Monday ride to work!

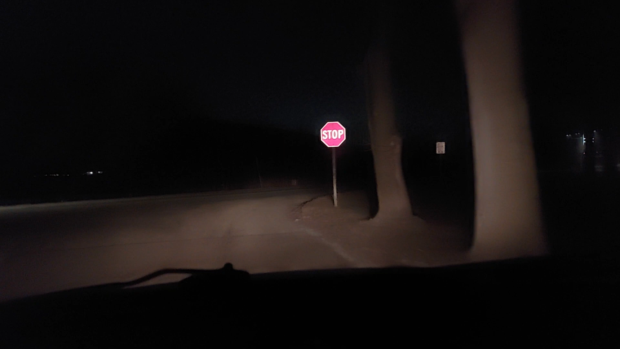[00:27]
It's kind of brisk, about 13, 15 degrees. Roads are clear. Or they appear to be clear.
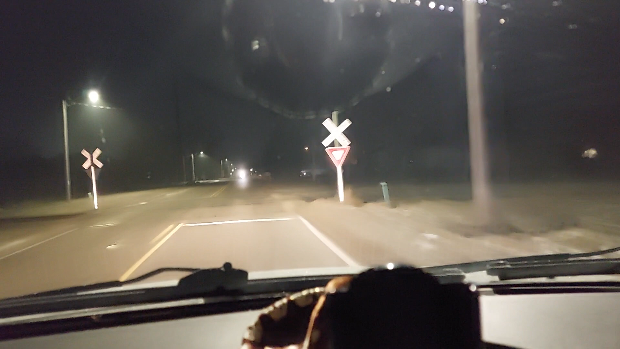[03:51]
There we go. No side winding there.